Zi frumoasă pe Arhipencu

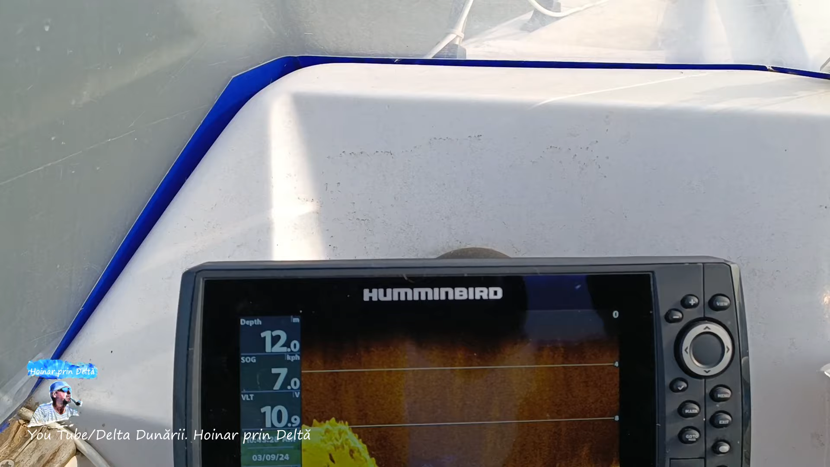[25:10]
On screen: depth 12.0 m, speed 7.0 km/h
Totuși, dragi prieteni, n-am văzut niciun pește. Să-l anunțăm și pe urs.
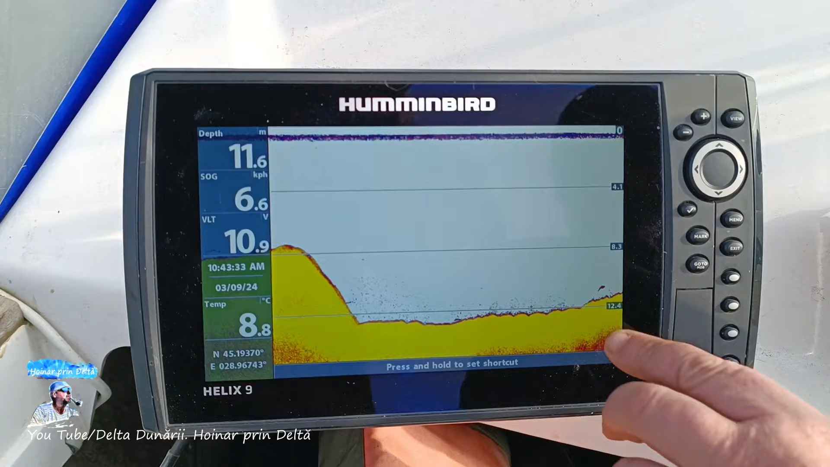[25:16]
On screen: depth 11.6 m, water 8.8°C, speed 6.6 km/h
Uite, uite un pește. Uite un pește. Exact. La geamandură.
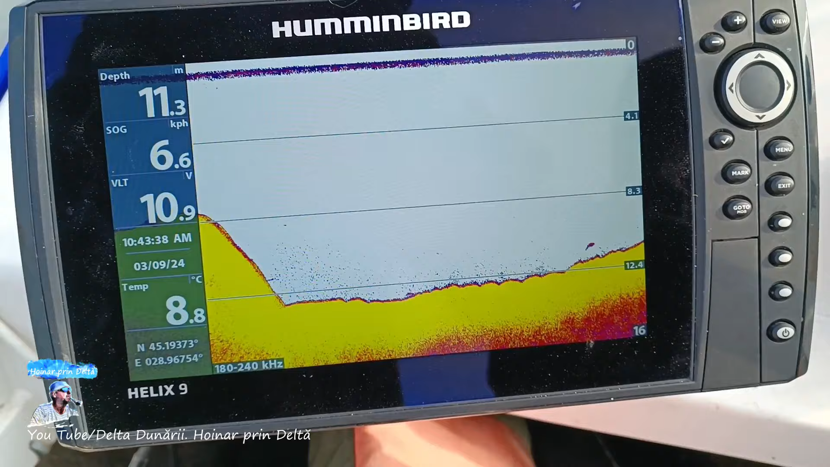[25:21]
On screen: depth 11.3 m, water 8.8°C
Uite un pește. E mare? Nu e mare. Nu, nu, cred că e mare. Adică e posibil să fie urs sau nu. Bă, ce... Uite un pescar, mă, adevărat, bă.
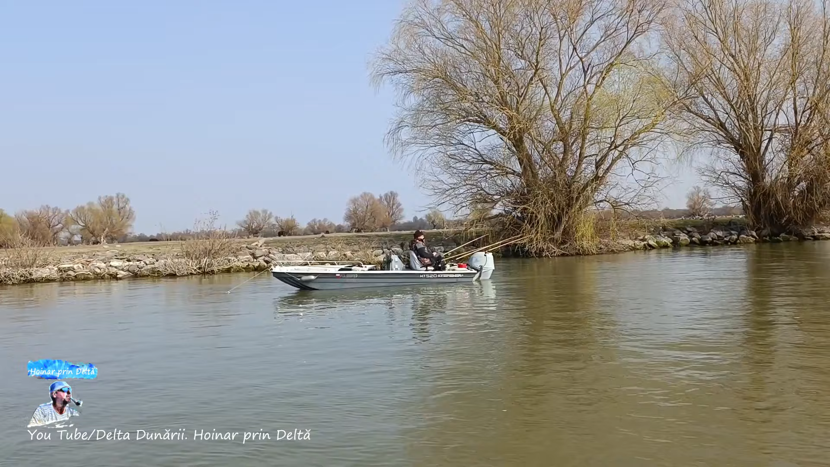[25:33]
Vorbește la telefon.
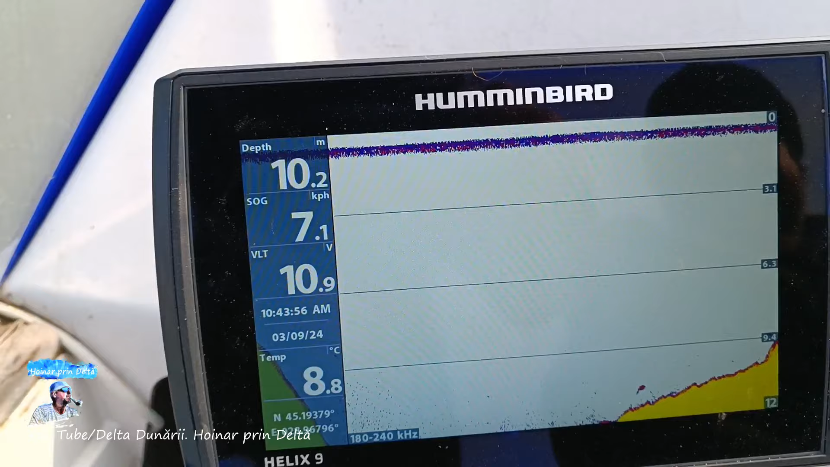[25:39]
On screen: depth 10.2 m, water 8.8°C, speed 7.1 km/h
Și ăla a fost, nu? Da, ăla, deocamdată. Deci am văzut doar un pește.
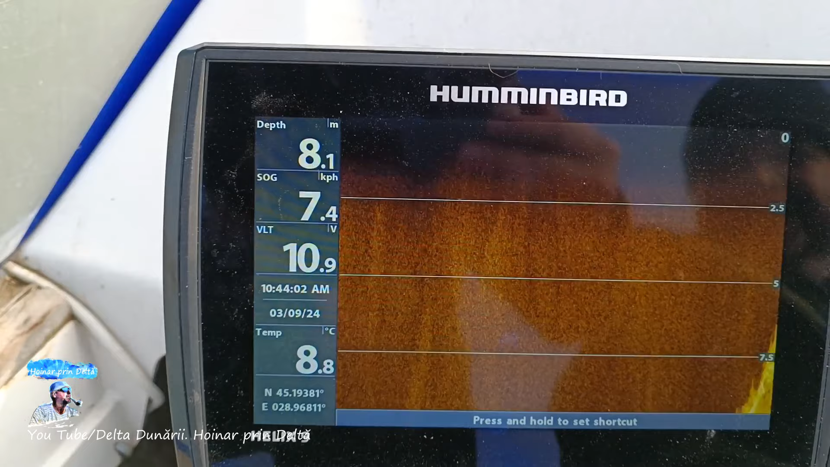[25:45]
On screen: depth 8.1 m, water 8.8°C
Ăsta nu e pește? Aici a fost o diferență, e posibil să fie.
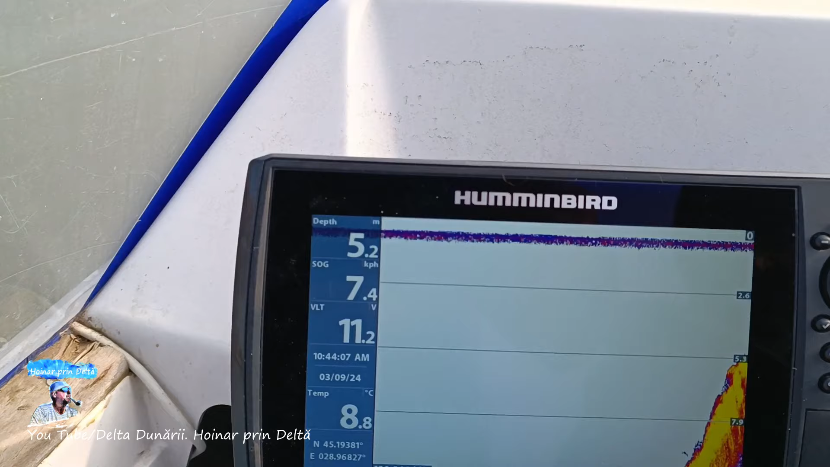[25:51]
On screen: depth 5.2 m, water 8.8°C
5 metri. Da, aici e adâncimea mică în gură la Arhipenco. Da, știu, știu. Este format de oricum o întinsură. Dar mergem să vedem aici, în dreptul ăla, simte. 2 metri, 3 metri. Ia stai să vezi că nu pescuiți voi bine. E, da, bine. Nu, acum am mai coborât.
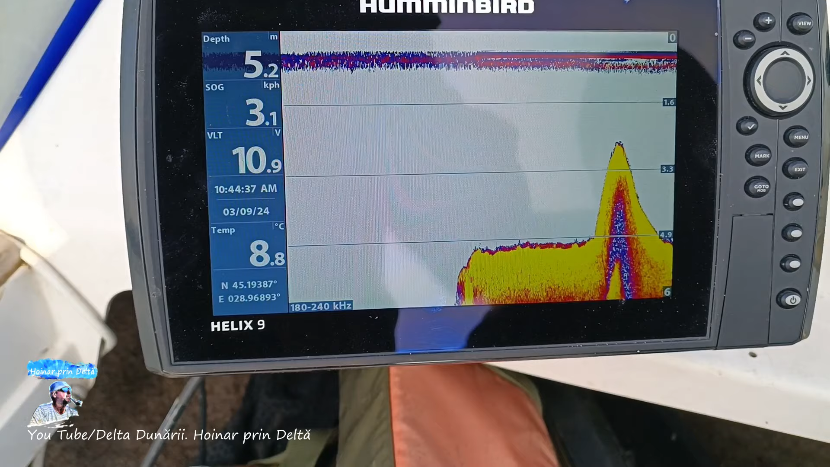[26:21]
On screen: depth 5.2 m, water 8.8°C, speed 3.1 km/h
Ai, 5. Hai că e bine la 5, nu? Curent, e bine, avem mă. Contracurent de 2 km la oră. A, contracurentului.
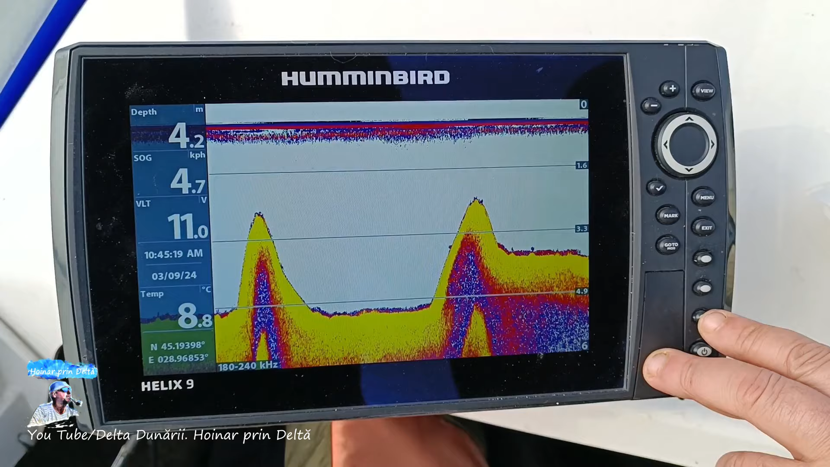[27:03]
On screen: depth 4.2 m, water 8.8°C, speed 4.7 km/h
Apa de 4 metri. 8,8 grade, fii atent.
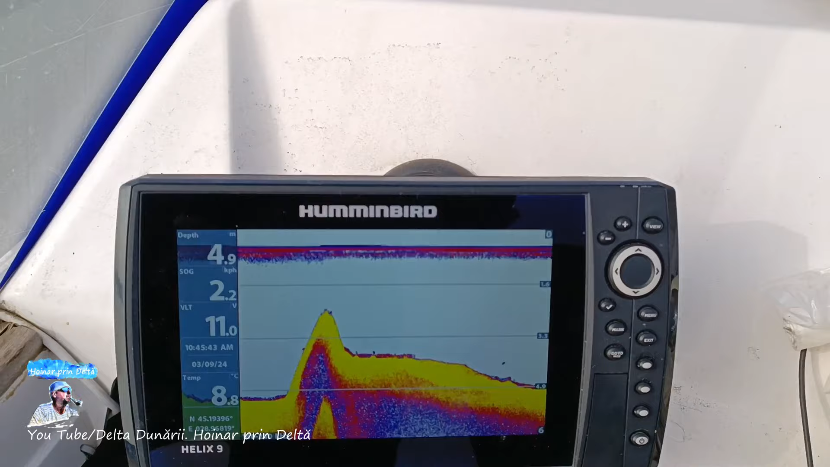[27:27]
On screen: depth 4.9 m, water 8.8°C
A, băi, am văzut două pește, unul la 13 aici metri. La... Nu.
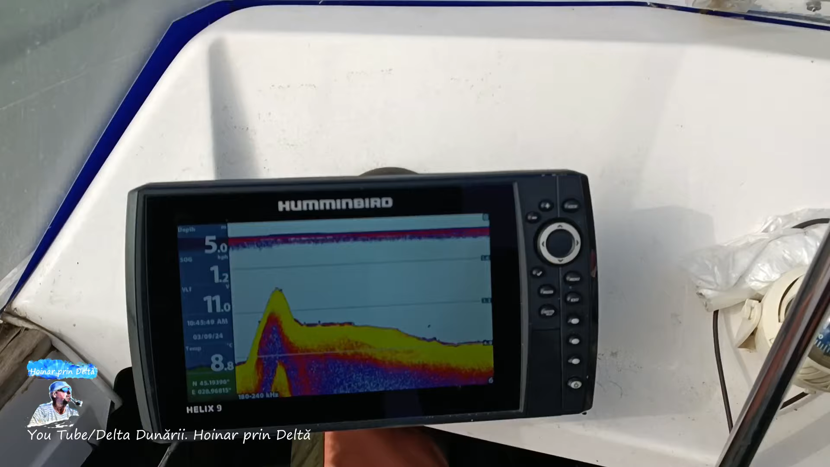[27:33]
Aici sunt 5 metri adâncime. E o, nu știu. S-ar putea să fie un pește, s-ar putea să nu.
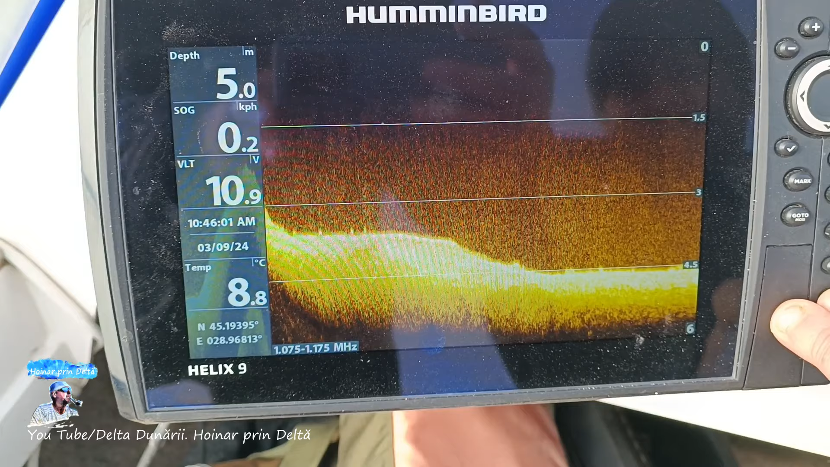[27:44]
On screen: depth 5.0 m, water 8.8°C, speed 0.2 km/h
Nu e nimic. Și aici e curentul, aproape nu e curent deloc.
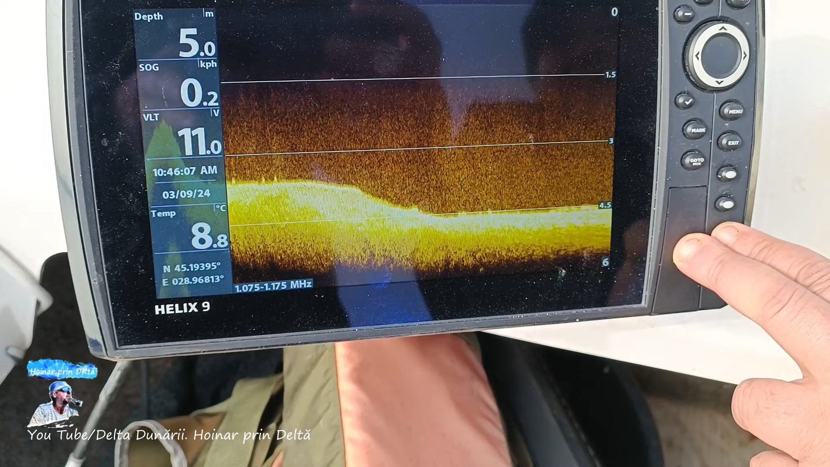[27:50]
On screen: depth 5.0 m, water 8.8°C
Da, da, da. Și nu-i curent deloc, adică...
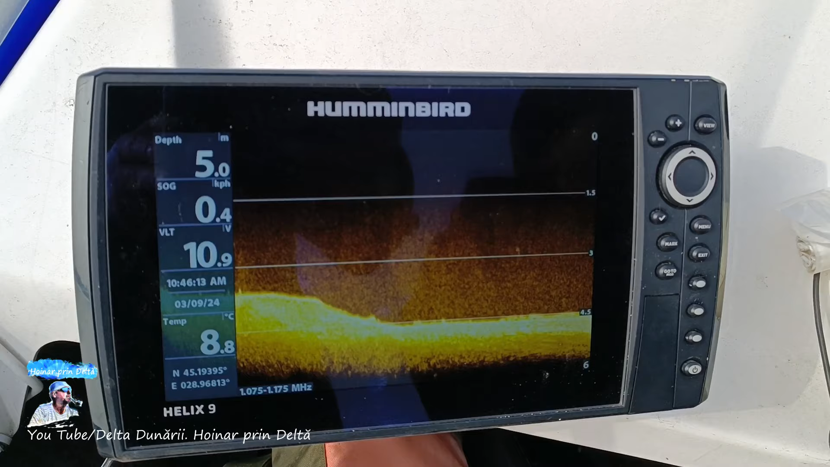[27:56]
On screen: depth 5.0 m, water 8.8°C
Da. Hai la viermușcă.
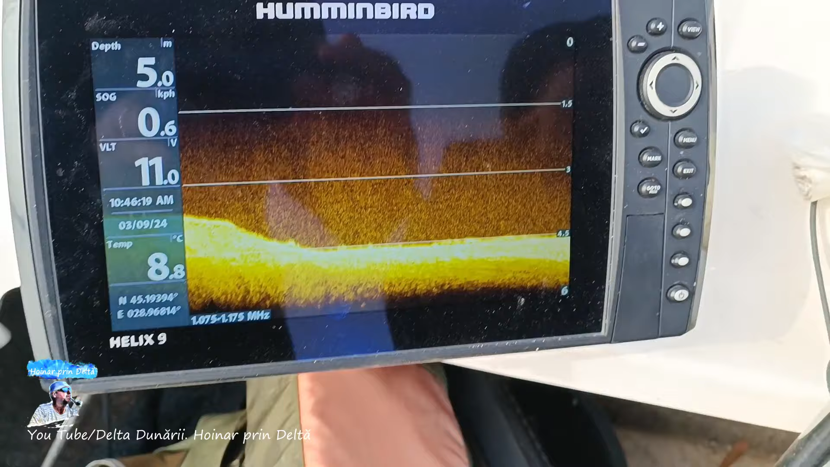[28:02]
On screen: depth 5.0 m, water 8.8°C, speed 0.6 km/h
Nu-i nimic. Ia, hai să mai vedem acolo. Stai că Daniel vrea să mai vedem.